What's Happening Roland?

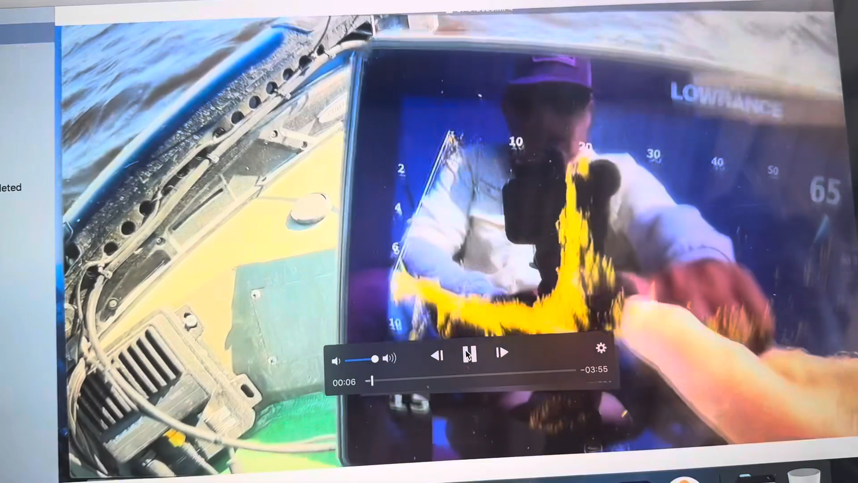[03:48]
If I can get one right into that little pile,
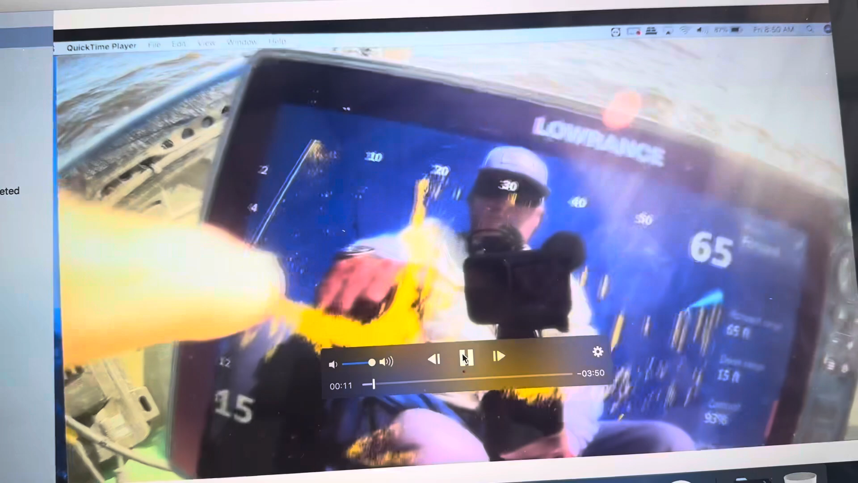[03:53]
it's right 20 feet ahead of the boat, and I'm going to try to get that going right now.
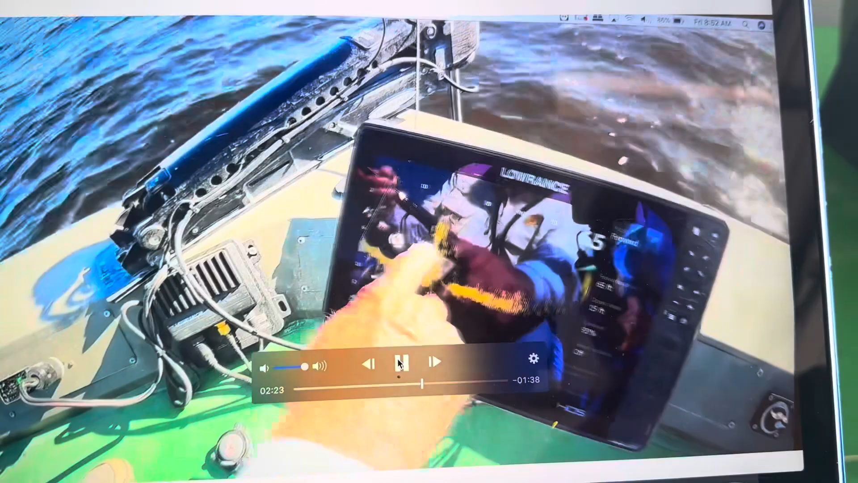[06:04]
You can see it. And it's straight ahead of the boat, 20 feet. Now watch, watch the jig. When I get the jig, you'll see the jig go down.
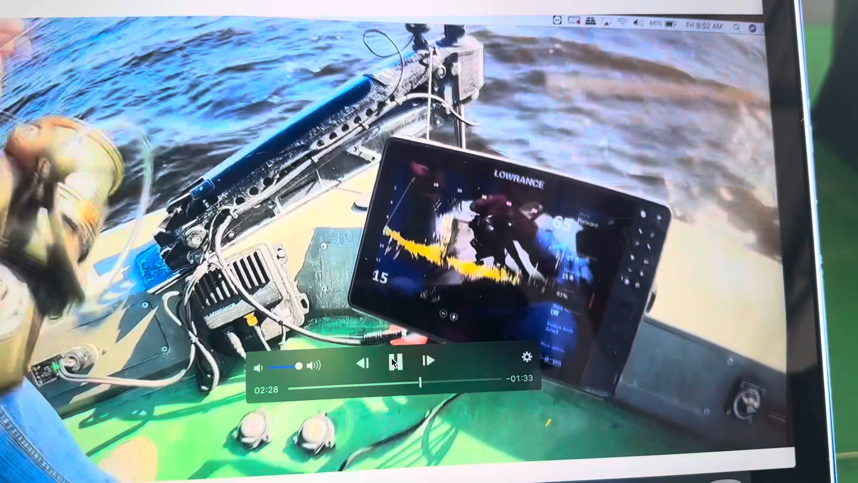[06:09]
Okay, now watch the jig.
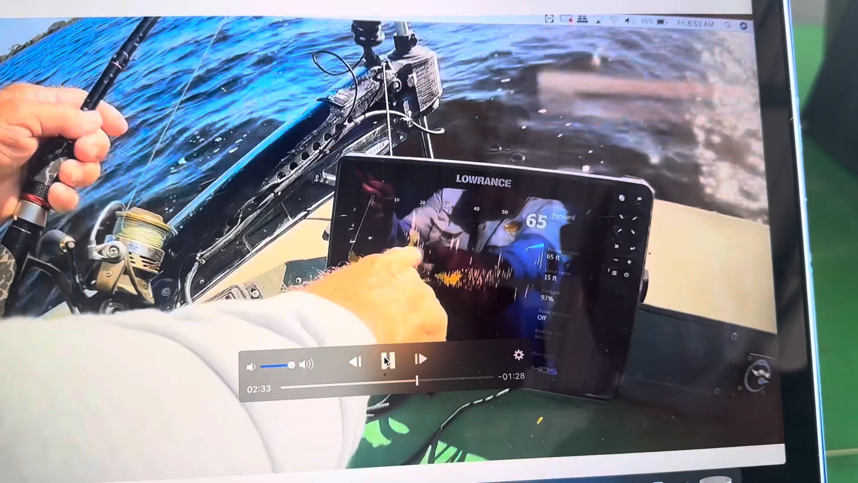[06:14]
And I'll see the jig. Uh-oh.
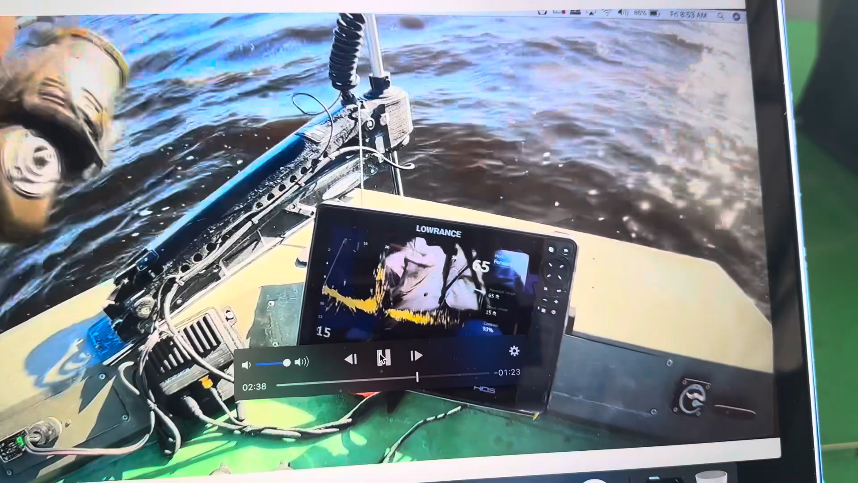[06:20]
I got one. Oh, I missed him. I missed him. I just hit him on. I just hit the fish on. There he, oh, missed him again. There's fish all over the place.
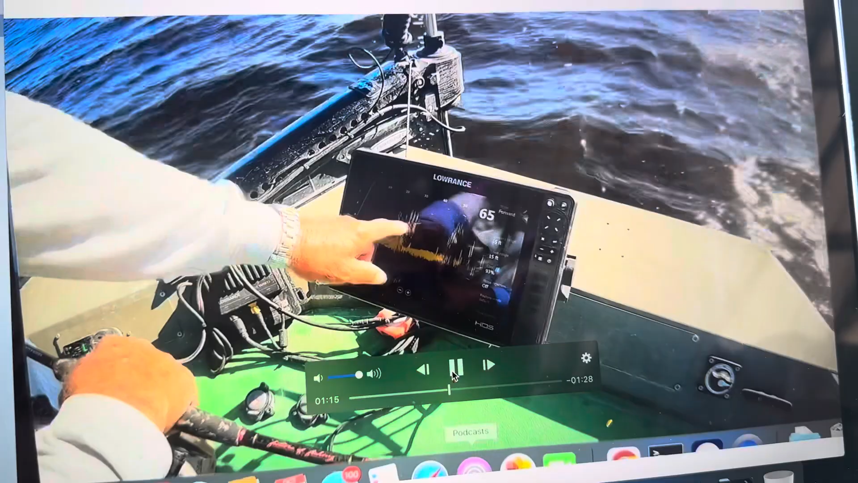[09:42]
So I'm throwing to about 30 feet right in front of the boat. And I can see the jig. I can see the jig go down. But I don't let it go down too far. Because a lot of these fish are up only five feet of water.